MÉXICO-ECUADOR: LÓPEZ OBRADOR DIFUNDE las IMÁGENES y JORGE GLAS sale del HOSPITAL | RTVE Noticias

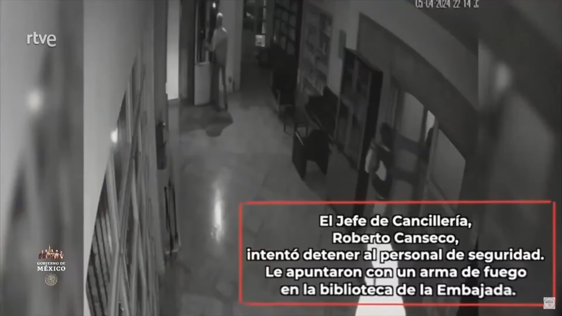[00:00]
Las cámaras de la embajada captan el momento de la irrupción. Un policía apunta con el arma al jefe de la cancillería que trata sin éxito de bloquear la entrada.